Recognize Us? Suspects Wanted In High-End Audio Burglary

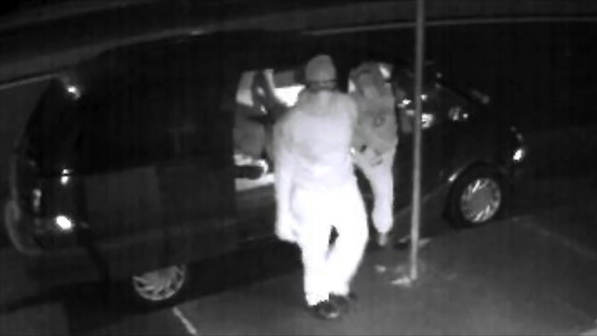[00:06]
The Mountain View Police Department is seeking your assistance in identifying two suspects who forcibly entered a high-end audio equipment store on Moffitt Boulevard. On February 9th, 2015,
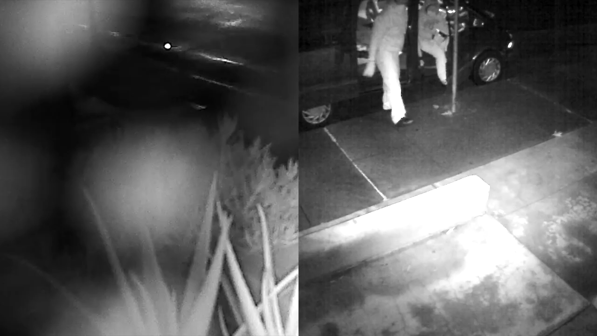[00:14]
at about 2.40 a.m., two suspects parked in front of Audio High, located at 165 Moffitt Boulevard. They exited the van and broke into the store using a sledgehammer to break the front glass door. Once inside the store, one suspect pulled apart several displays and forcibly removed the audio equipment.
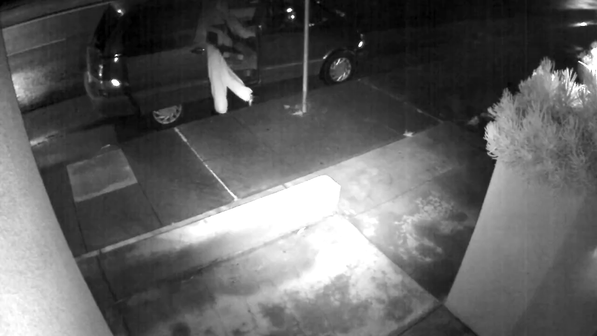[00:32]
The suspects then exited the store, loaded the van, and drove away northbound on Moffitt Boulevard. Several other vehicles can be seen driving by the van as it was parked in front of the store. If you saw the van and or the suspects or can provide any additional information, please call the Mountain View Police Department at 650-903-6395.